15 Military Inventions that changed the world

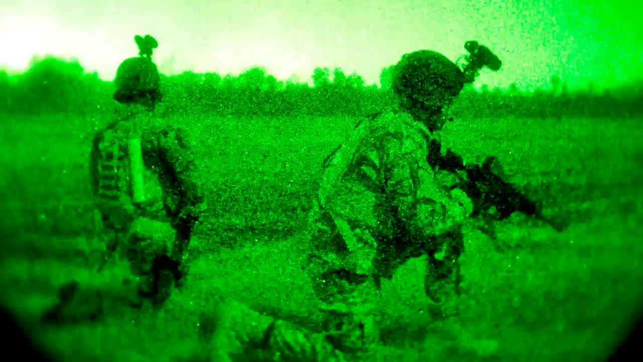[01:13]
But with the option of detecting heat sources or picking up on